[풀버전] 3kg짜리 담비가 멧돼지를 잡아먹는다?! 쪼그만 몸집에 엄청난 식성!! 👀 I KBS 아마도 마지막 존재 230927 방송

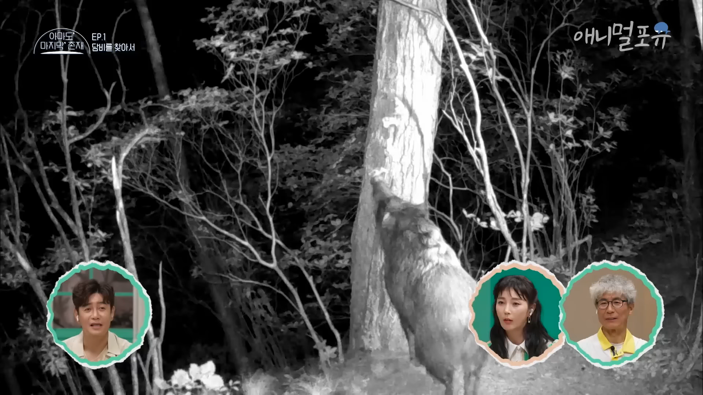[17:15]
등만 보이고. 아, 멧돼지. 아, 멧돼지.
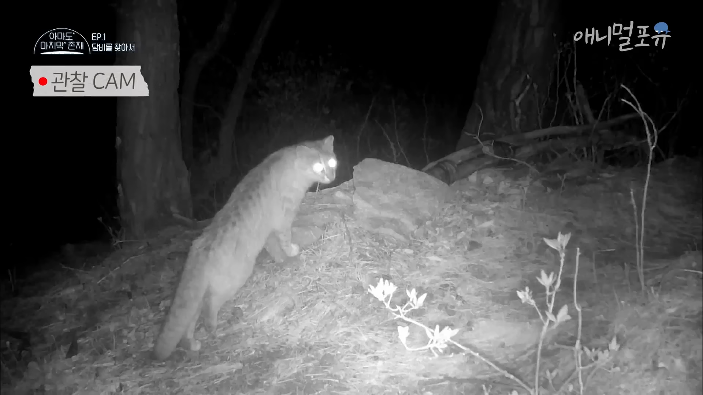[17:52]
라니. 네. 고라니도 있어요. 삭도 있어요. 삭도 지나가고. 아, 동물이 많더라고요. 담비만 안 지나가고 다 지나가네요.
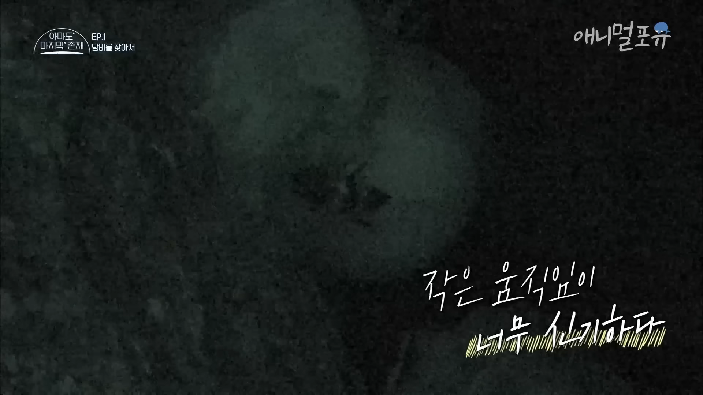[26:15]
저 뭐야? 이거는 반날개가 아닌 것 같은데. 근데 벌 같지 않아요? 엄청 큰데? 네, 엄청 커요, 진짜. 손가락 한 마디만 안 해. 어?
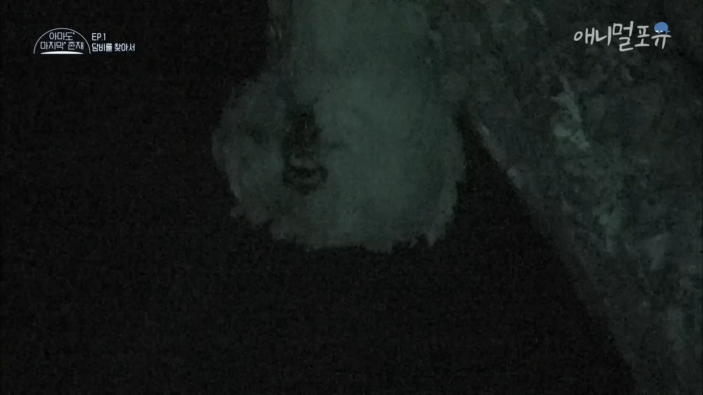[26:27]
어, 똑같은 애, 똑같은 애죠? 뭐지?
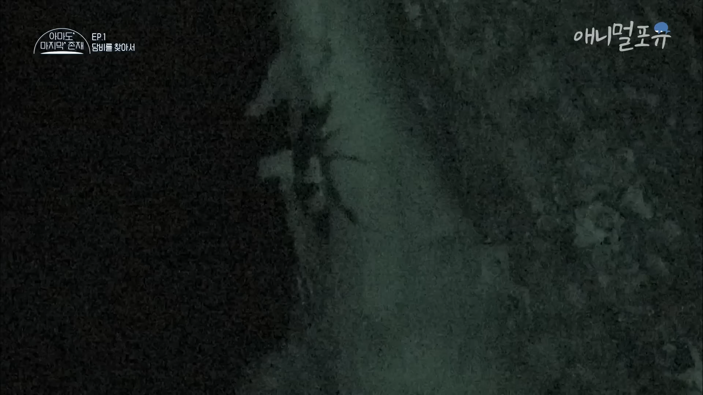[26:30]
주제를 또 변경합니다. 야간 곤충으로.
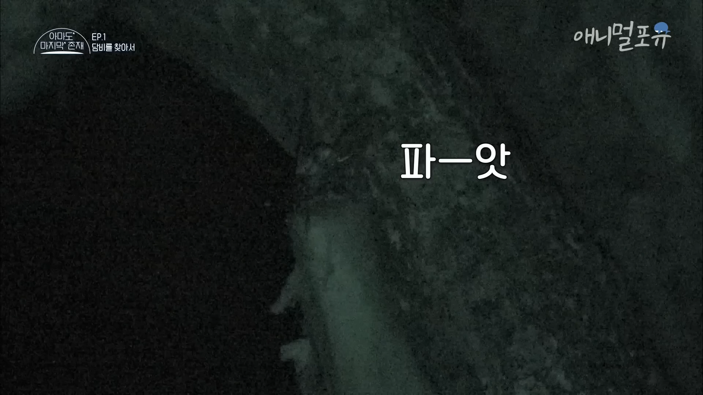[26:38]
어, 들어간다, 들어간다. 뼈 안쪽으로 들어갔어요. 아, 구멍.